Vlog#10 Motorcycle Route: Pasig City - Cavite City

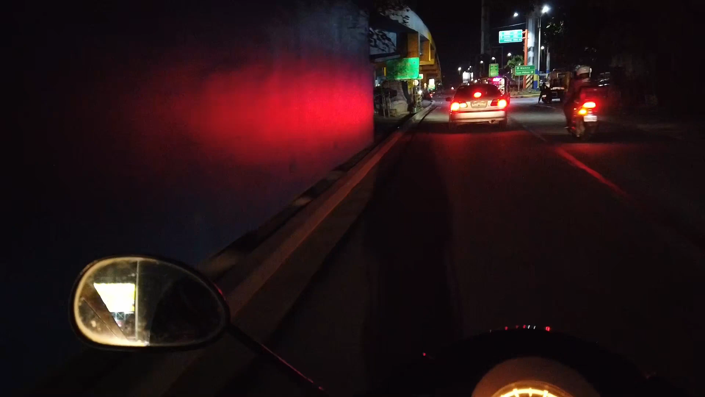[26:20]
Pag nireto po yan, Manila, pabalik. Pag kanan po, Las Piñas.
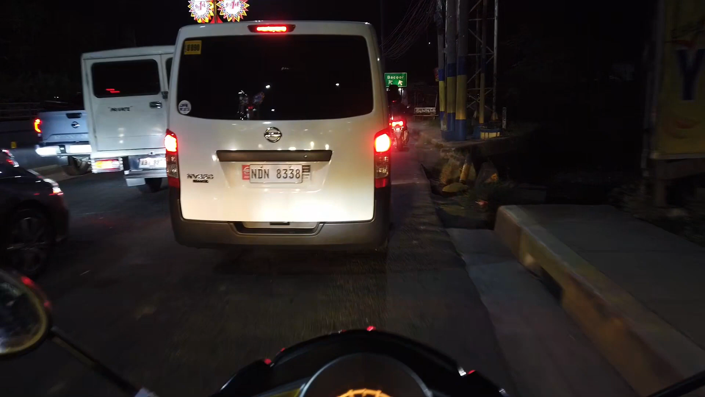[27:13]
Po, nasa Bacoor, Cavite na po tayo.
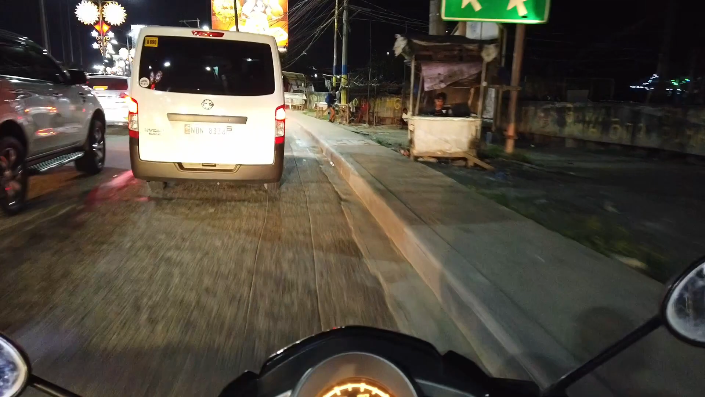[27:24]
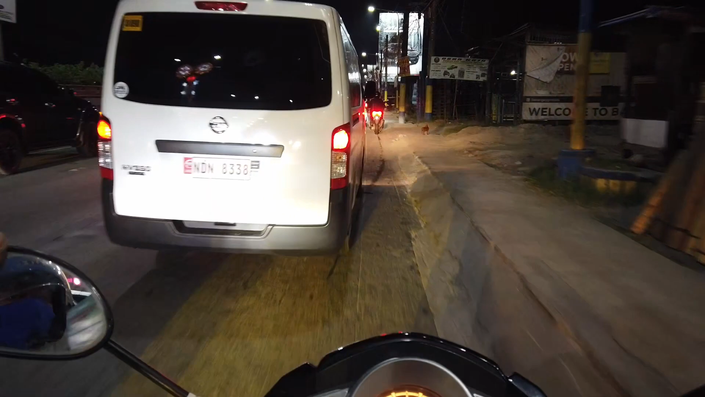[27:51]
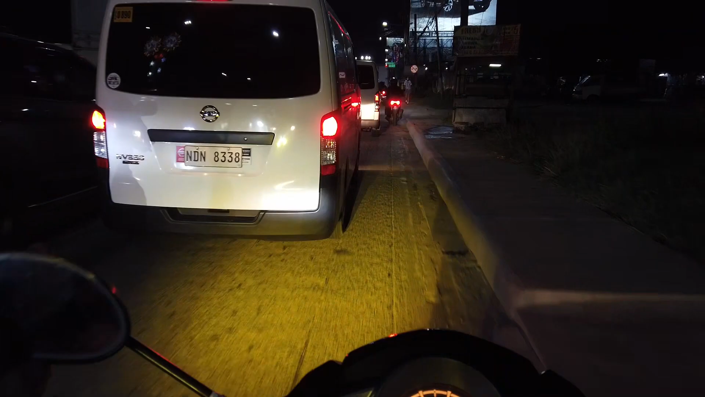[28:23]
Bali, Bacoor, Cavite pa rin po ito.
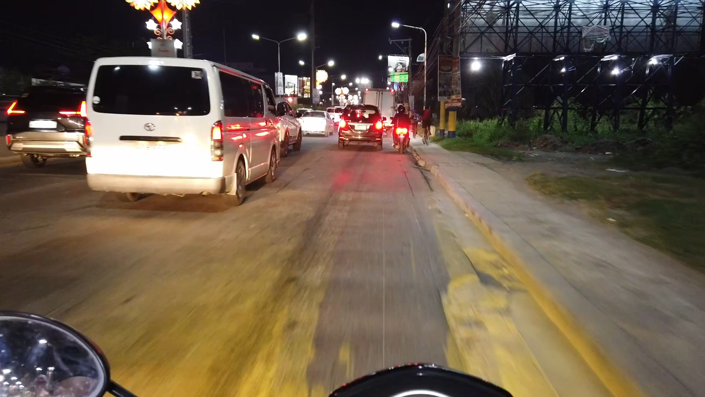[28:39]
Bacoor proper pag kumanan po tayo, pagkakanan. Pag generate po ito, pa Molino.
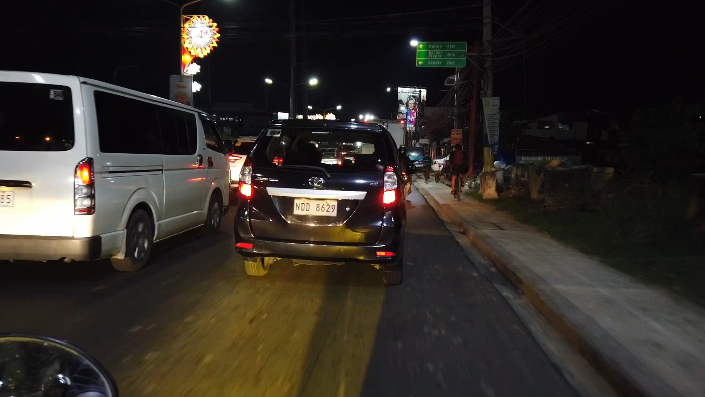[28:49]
Kanan, kaliwa sa Pote. Pag kumanan po tayo dyan, Bacoor.
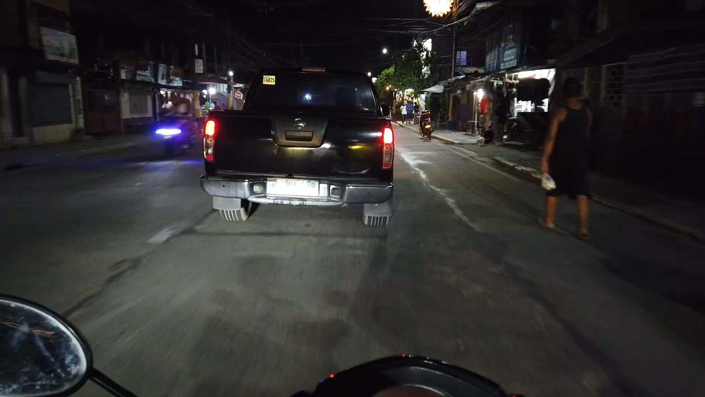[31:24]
Kapit na po tayo sa kawin. Ito pa Ito po tayo ng Kawit, Cavite. Ayan. Ang nareke po ito, Kawit na po.
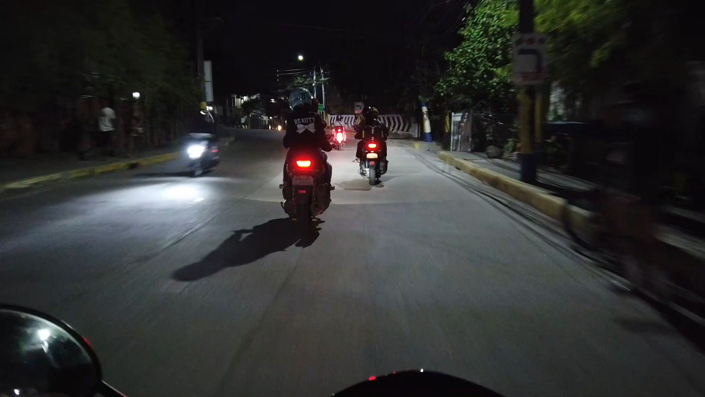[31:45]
Ito po, Kawit, Cavite na po tayo.
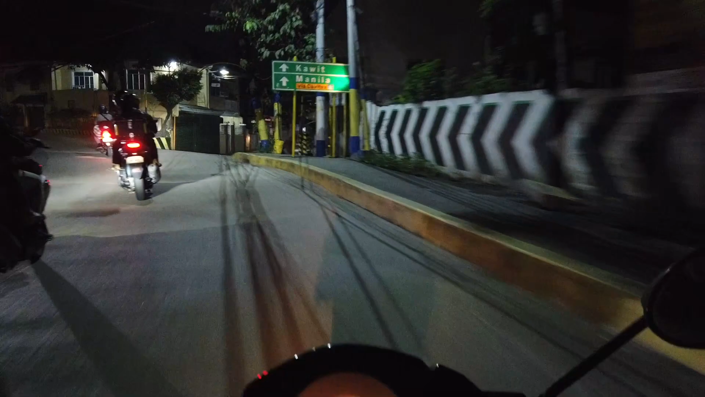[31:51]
Kawit, Cavite. Ito po yung kainan sa bansa. Sikat po yun dito. Maraming pagkain dyan.
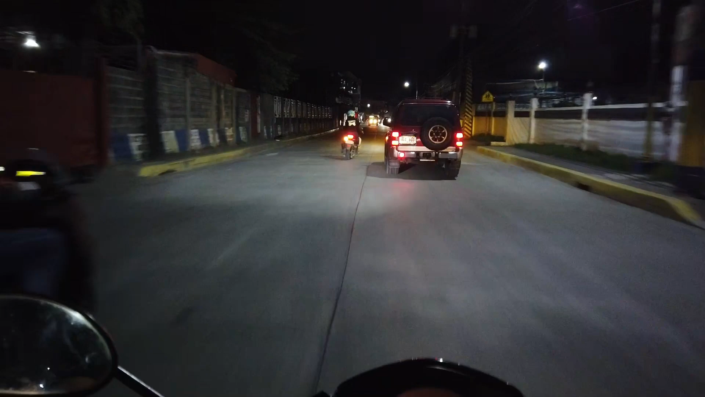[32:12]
Nasa Binakayan, Kawit, Cavite na po tayo.
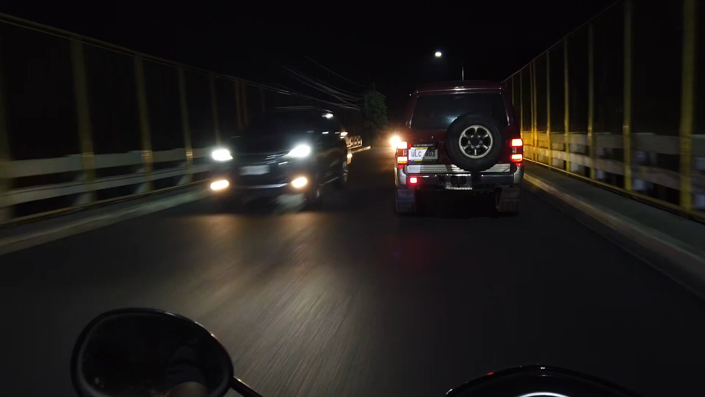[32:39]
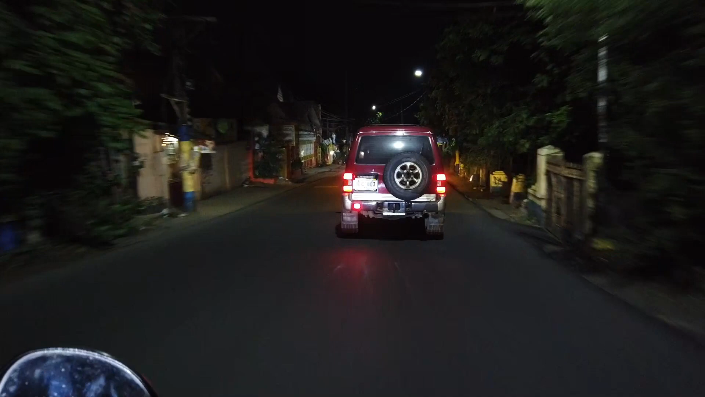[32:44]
Binakayan. Dadaan tayo sa palengke ng Binakayan.
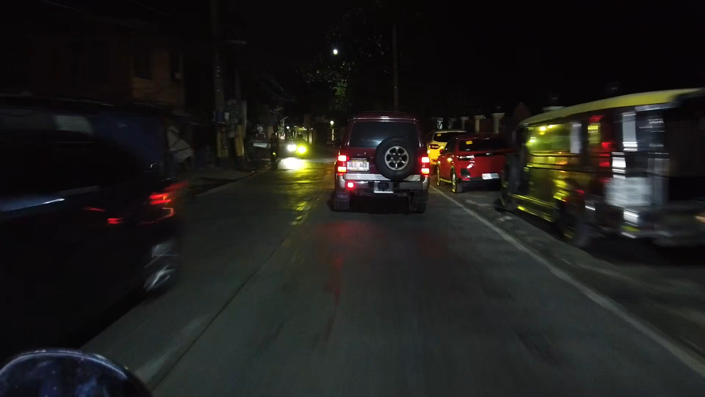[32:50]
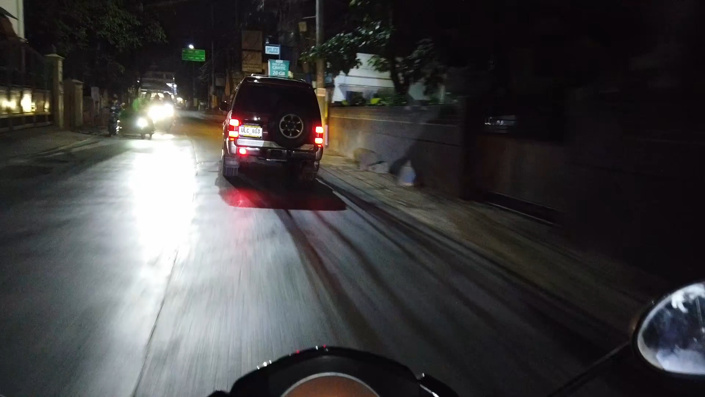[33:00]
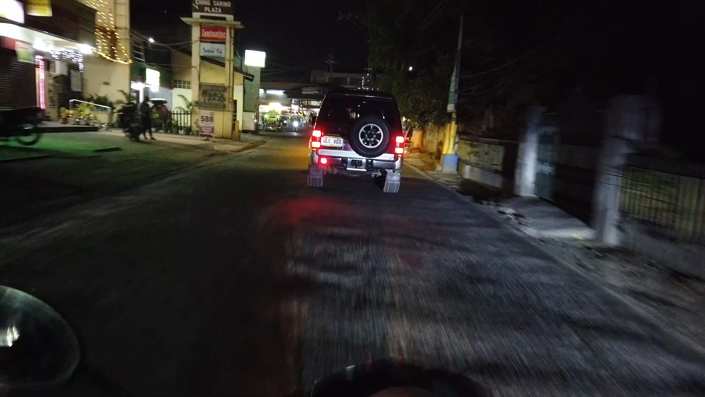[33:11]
Ano po natin dyan, yan na po yung Binakayan, palengke ng Binakayan.
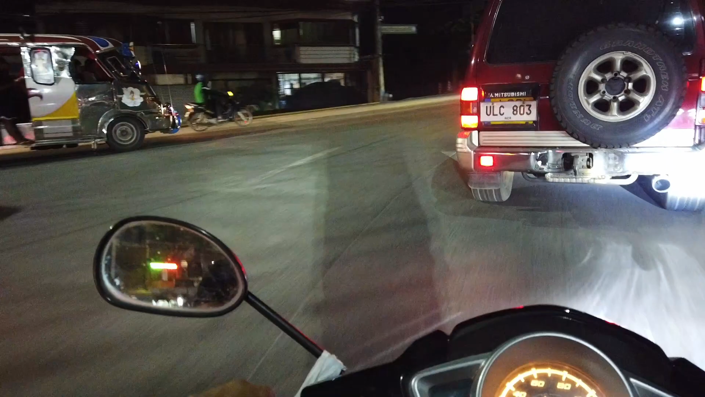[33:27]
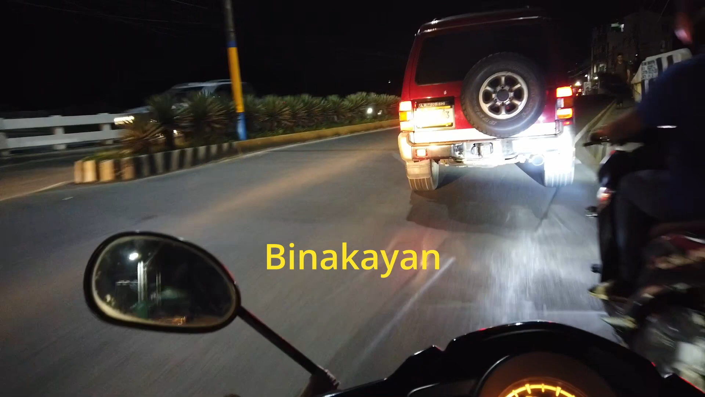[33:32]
Binakayan, Kawit, Cavite. Diretso lang po.
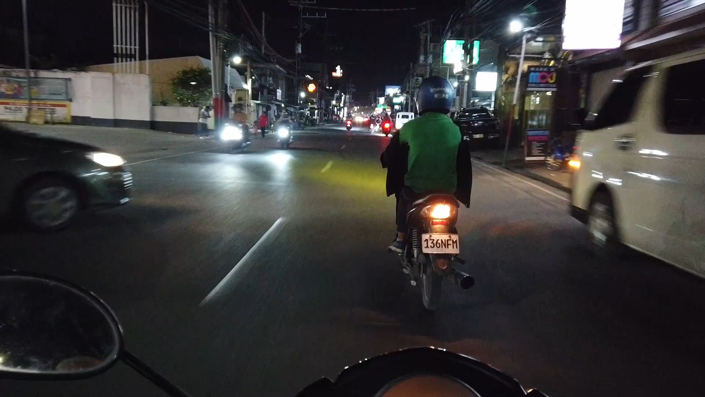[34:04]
Nasa palengke na, palengke na po tayo ng Binakayan.
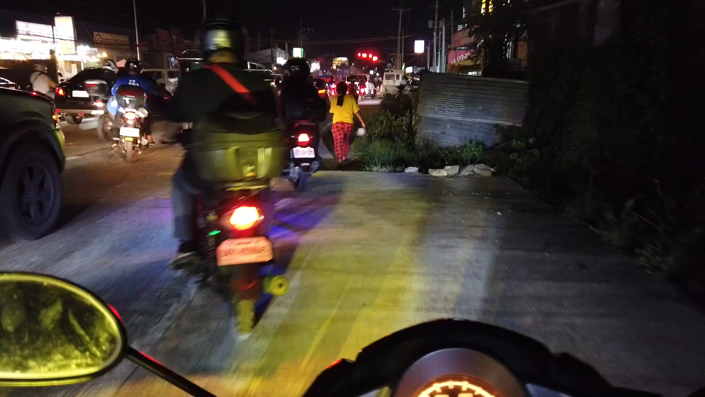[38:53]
Nasa Centennial Road pa rin po tayo. Centennial Road. Yan, kung pupunta kayo ng ano, pupunta kayo ng Ternate, Batangas, Cabian, Batangas. Yan, pupunta kayo.